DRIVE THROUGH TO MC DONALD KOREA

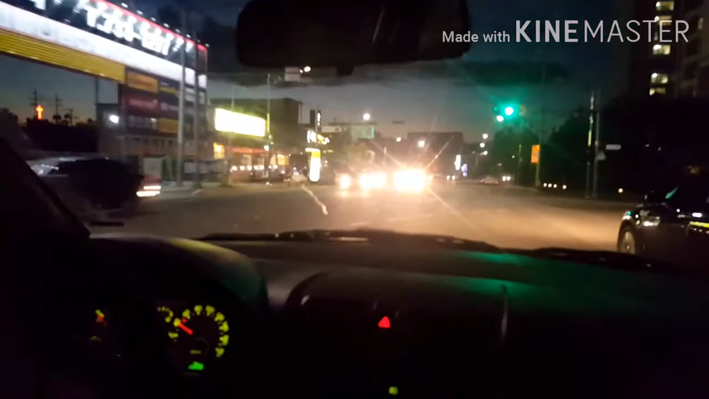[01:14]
Minsan lang magkaka-traffic pag may get-calendar or may mga okasyon. Pero hindi dito, sa Seoul lang, yung mga big city. Kung sa atin sa Pinas, ang daming mall, ito, ito na yung mall namin dito.
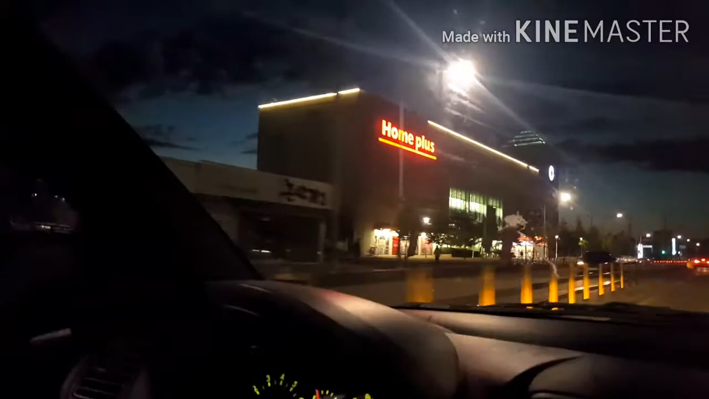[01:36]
Ayan, ang maliit lang. Homeplus, dyan na lahat.